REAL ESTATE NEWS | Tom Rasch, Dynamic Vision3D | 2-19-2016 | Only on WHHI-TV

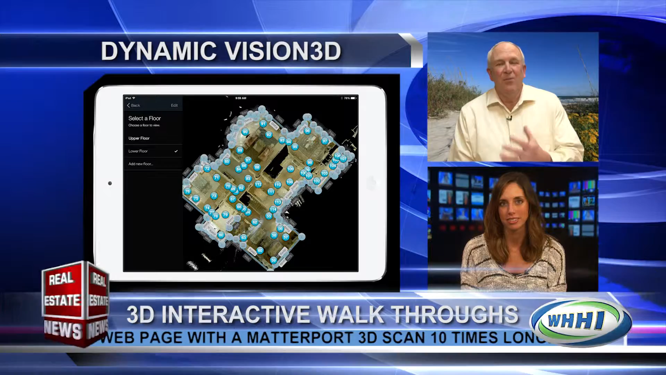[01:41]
It's self-directed. They can walk through any room they want. They can turn around and look at the view from any place.